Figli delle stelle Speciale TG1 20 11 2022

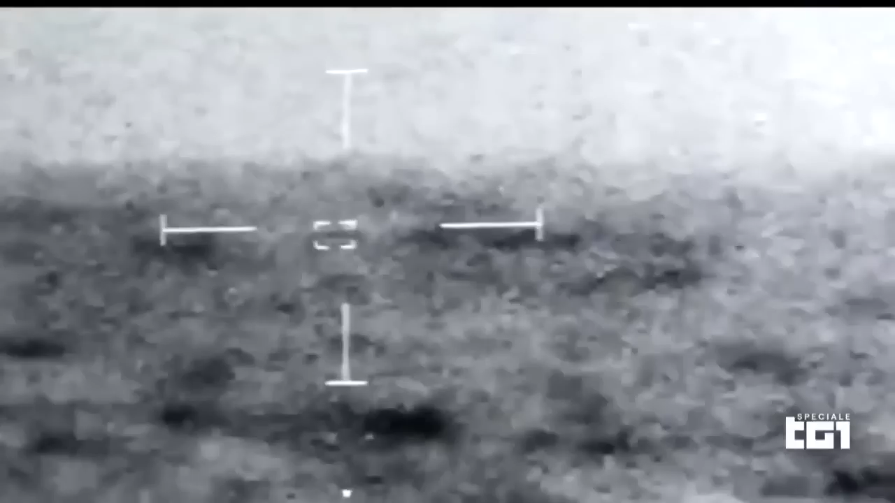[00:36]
Inizialmente ne erano due, si sono sdoppiati a tre. No, sono sempre stati tre, ma no.
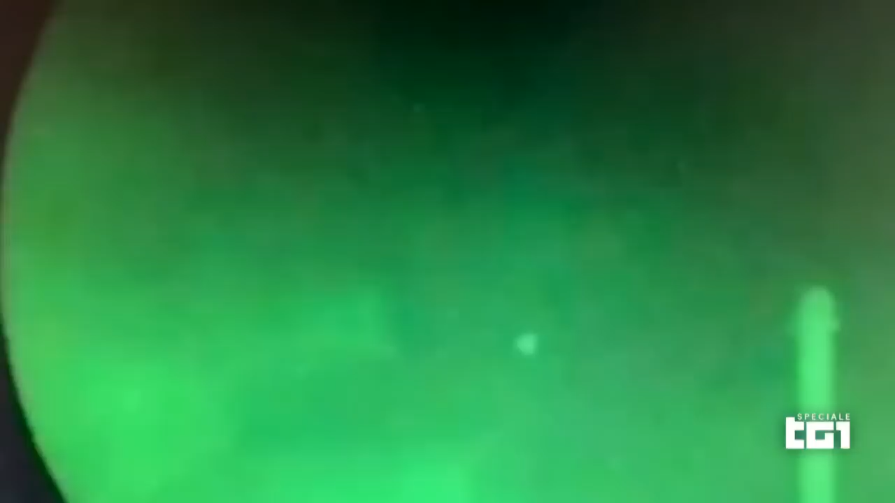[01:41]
Hanno la forma di sigaro, disco volante, aquilone, velivolo.
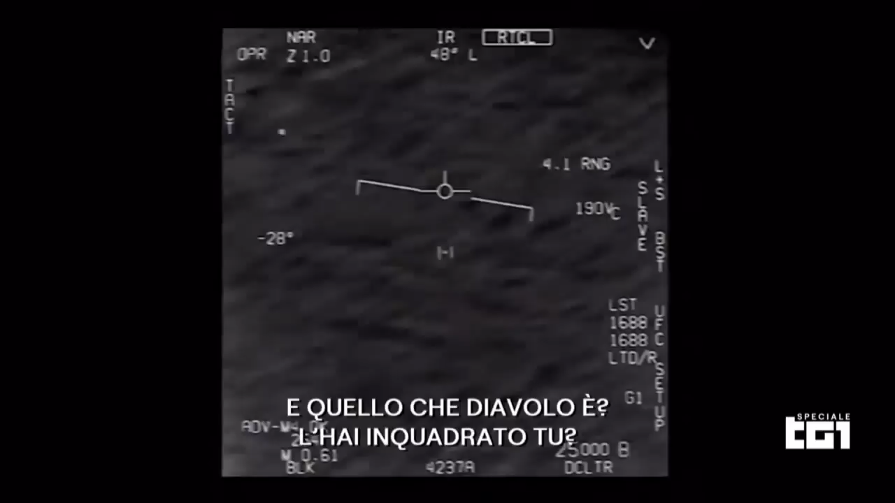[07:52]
Ed eccoli i video che confermano, dopo oltre 70 anni, ciò che andavano ripetendo gli ufologi, fino a quel momento orfani delle istituzioni.
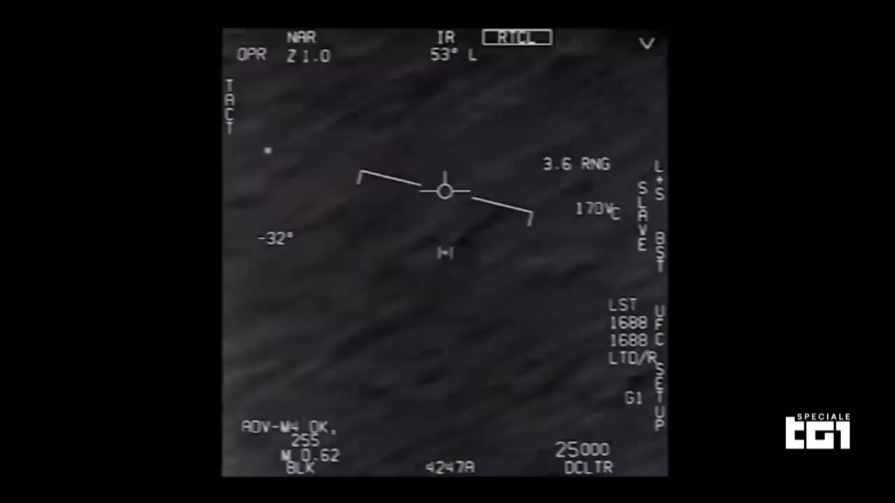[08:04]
Siamo nel 2015. Un F-18 vola a 7.000 metri di altezza, quando l'equipaggio intercetta uno strano oggetto in rapidissimo movimento.